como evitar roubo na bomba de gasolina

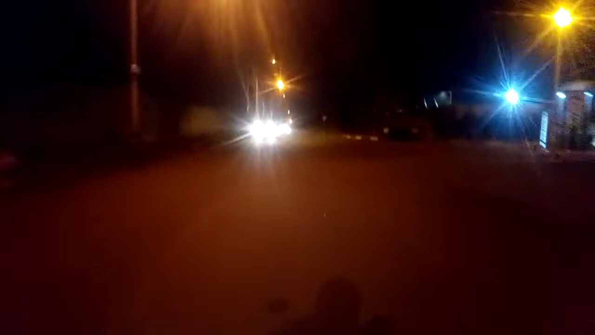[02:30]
Essa outra aqui não tá passando no meio não. Essa aqui já é mais fechada. Aqui tem que passar devagarinho mesmo, se não quiser se arrebentar.